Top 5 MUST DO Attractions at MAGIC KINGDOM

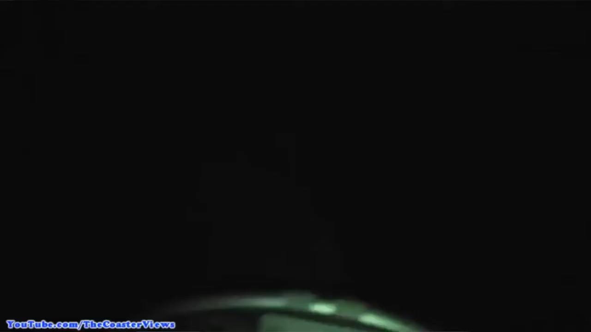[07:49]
pitch black roller coaster it's absolutely terrifying but also so much fun